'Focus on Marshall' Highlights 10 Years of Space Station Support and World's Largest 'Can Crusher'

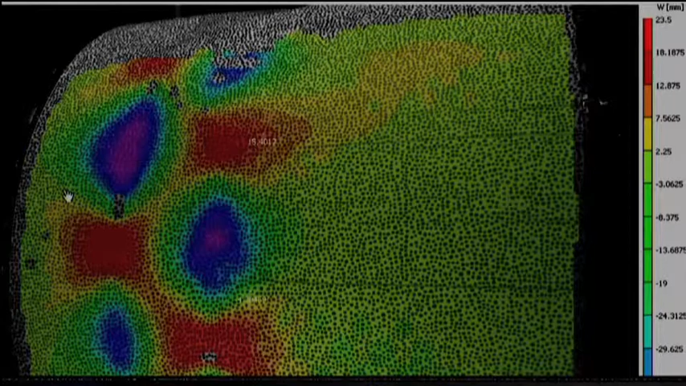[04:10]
The dots you see behind you are placed on a test article and then we monitor them during the test with high-fidelity digital cameras. And the cameras can pick up the minute changes in that pattern.